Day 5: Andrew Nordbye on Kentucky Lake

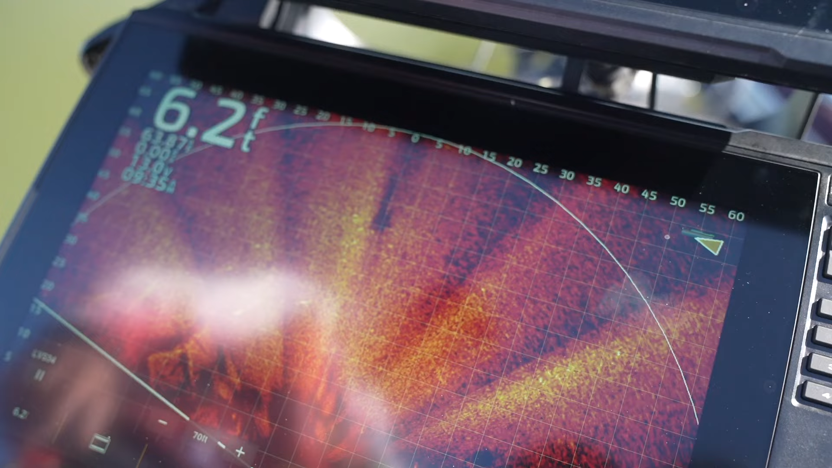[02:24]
On screen: depth 6.2 ft
you can kind of see it on perspective too uh there's a bed in front of the stump you can see the little dark spot there yeah you
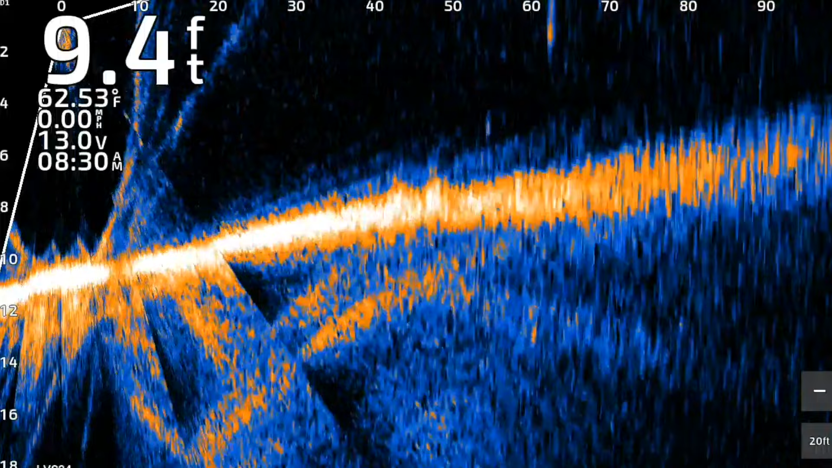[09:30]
On screen: depth 9.4 ft, water 62.53°F, speed 0.00 mph
fish on it right there yeah i see i see a little a little movement there you can see me falling in there i'm on the back side of the it's sort of a foundation so maybe they'll be on it we caught a big one in practice that was five and i came back in the tournament day one and caught two that were two and a half pounds and i never fished it oh i could have sworn i saw a little flash there did you see yeah something got hot on it for a second there's another one yeah he's looking you're gonna get bit you're gonna get bit no that's the big one that looks big you can see like the movement and tail and everything that was a big one watch jody catch it we're gonna try man we're gonna try so now i feel like i was probably too far to the right there
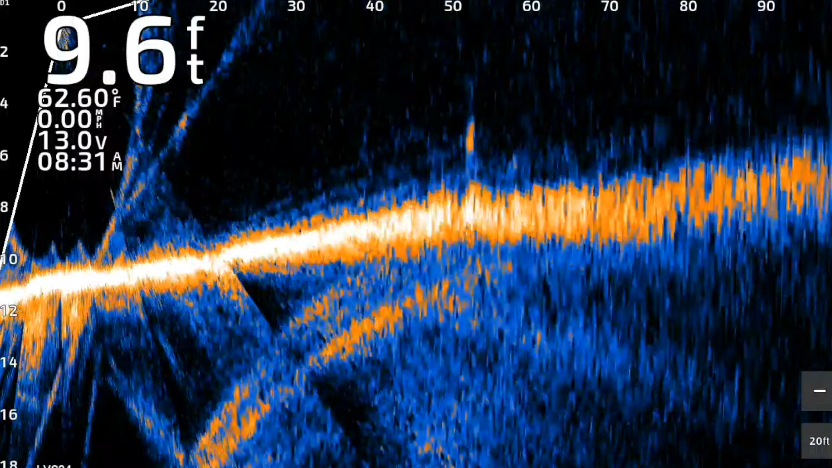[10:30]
On screen: depth 9.6 ft, water 62.60°F, speed 0.00 mph
the arrow is a little different than what you're used to oh that guy just came up and is looking oh my gosh was that i don't know what that was he just chasing something i hadn't been watching it that doesn't look like a bass did you really we got him you did it is that a big one i think it's a big i'm digging okay get